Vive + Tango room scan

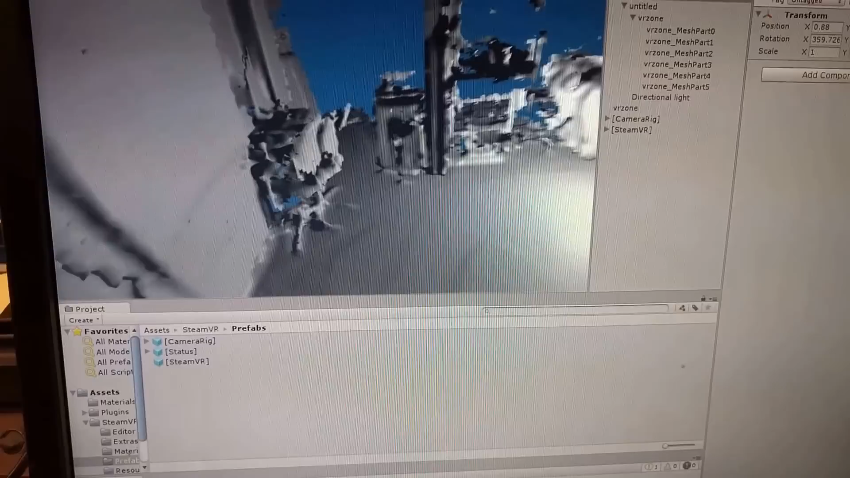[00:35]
Yeah, the right chair is the right one. Oh, yeah, it's like right there.